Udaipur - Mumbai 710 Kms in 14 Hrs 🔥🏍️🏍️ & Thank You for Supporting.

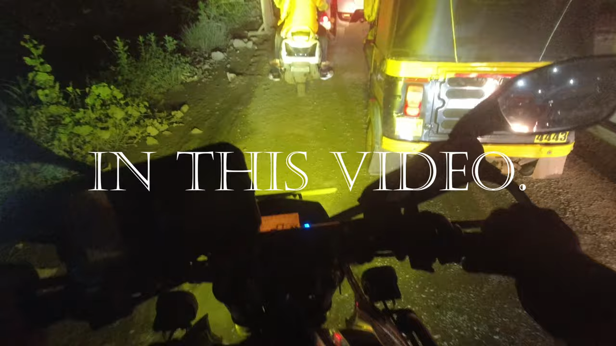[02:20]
ट्राफिक यह है गोडविंगर व्रिज वाली ट्राफिक
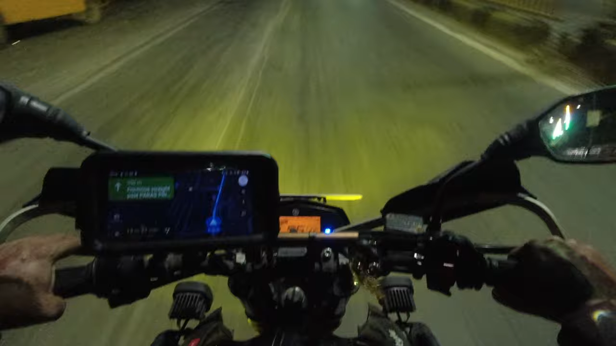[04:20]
हम जल्दी निकले हैं, ताकि घर पहुँच सके, जितना उजाला है, उसमें अगर हम कवर करते हैं, तो अच्छा है, तो चलो अंदेर आया, कुछ दिखानी सकते अभी, उज जाला होने के बाद हम अपसे मिलते हैं, फिर से,
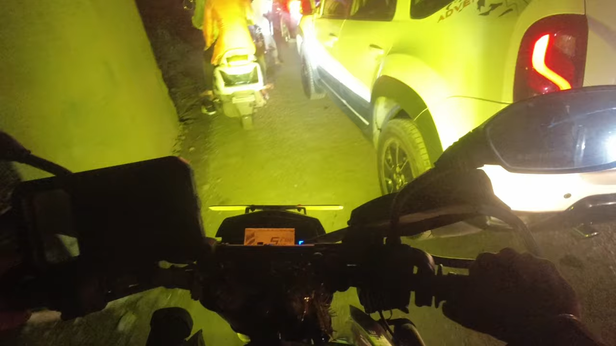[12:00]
अब देख सकते हो ट्राफिक यह है गोडविंद्र व्रिज वाली ट्राफिक पिछले दो किलोमेटर से यह ऐसी चल रही है कट टू कट लेफ्ट साइड का रस्ता पूरा खराब है हमने तो आफ रोर करते करते यहां तक पहुँचे बट दूसरी गाड़ी अगर रहेगी तो इसको बहुत मुश्किल हो जाएगा
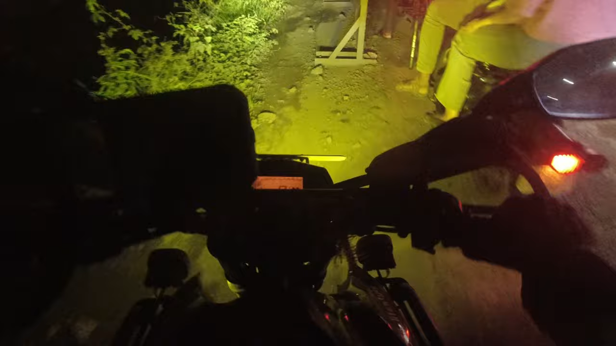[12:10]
तो ऐसे कुछ कर रहा है और आगे बढ़ रहा है
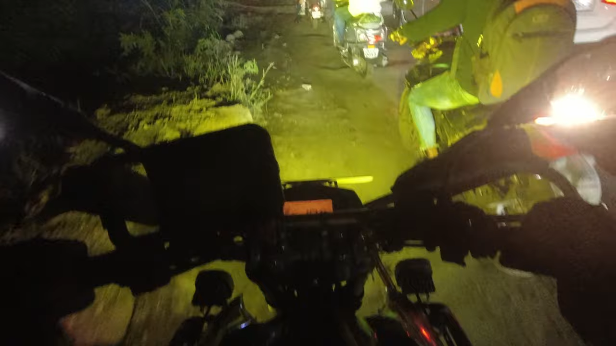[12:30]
हाँ कहीं न कहीं आके हमको रुकना पड़ेगा क्योंके फिर कोई रास्ता नहीं रहेगा लेकिन जहां चाहाएवा रहा है
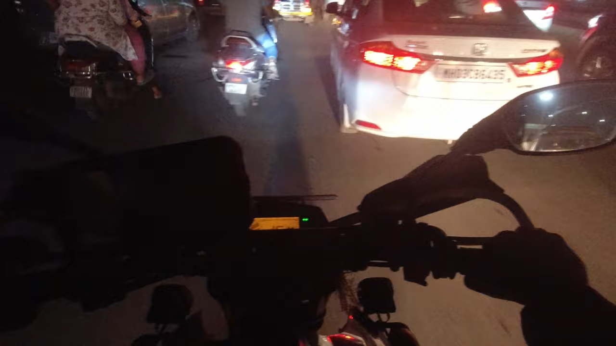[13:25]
ब्रिज क्रोस करके लेफ्ट मारा और मैं यह बोल रहा था न थाने के लिए यह ट्राफिक रहेगी देखो यहीं से शुरू हो गई है
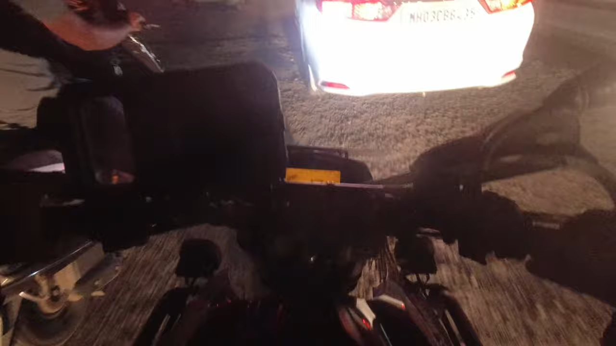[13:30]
इसलिए हमको 68 km के लिए दो घंटे दिखा रहा था विकास अव दिस लेकान हम भी कुछ न कुछ तो जुगार कर लेते हैं लेफ्ट राइट लेफ्ट राइट करके निकल रहे हैं देखते हैं कितने मजे पहुचते हैं नहीं पर कतम करता हूं उम्मीद करता हूं वीडियो